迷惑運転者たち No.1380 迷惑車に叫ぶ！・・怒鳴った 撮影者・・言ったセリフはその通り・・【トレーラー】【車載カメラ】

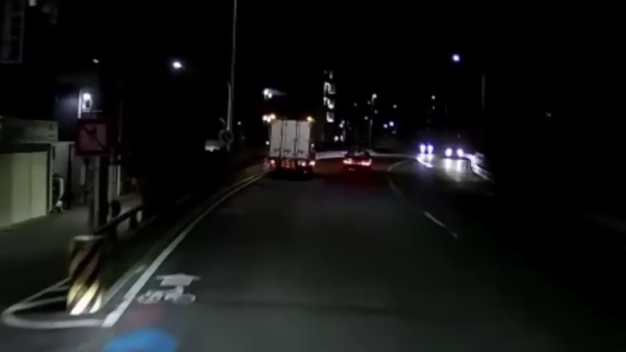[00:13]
おいおいおい、タクシーよ。まあ、LINE が消えてるっていうのもあるけども、もう片側2車線なんだよ。おい、タクシー乗らせ。いやー、まあ、思いっきりまた入れるよ。